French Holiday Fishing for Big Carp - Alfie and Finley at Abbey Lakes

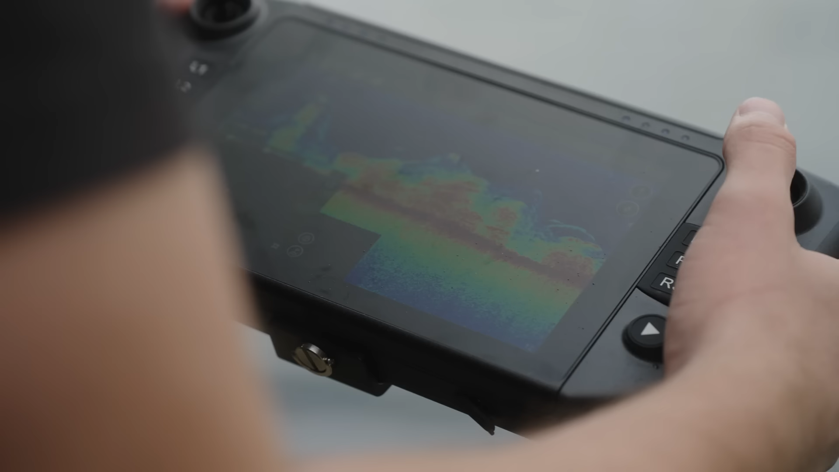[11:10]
spots there's a few little strands of weed from what i can tell on the echo so i'll